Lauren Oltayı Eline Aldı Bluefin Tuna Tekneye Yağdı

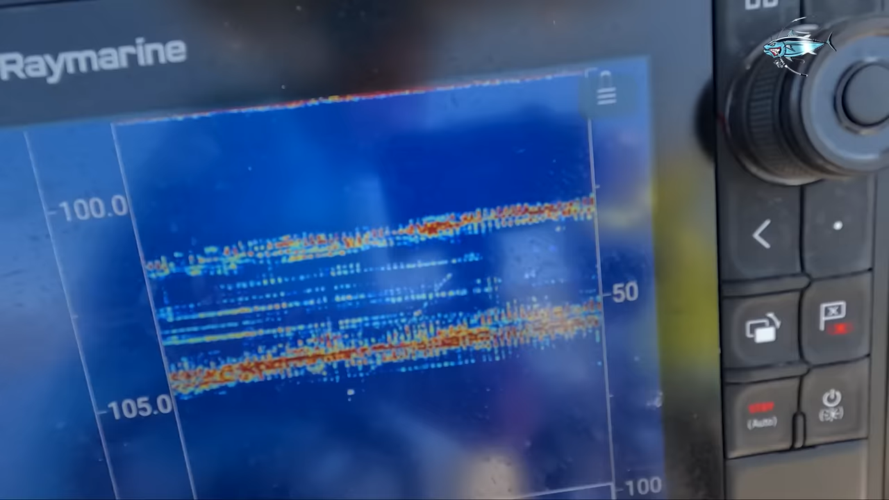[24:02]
Tam altımıza girdi balık. Ya Raymarin diye yazıyor be, kolyozları bile yazıyor. Tane tane yazıyor.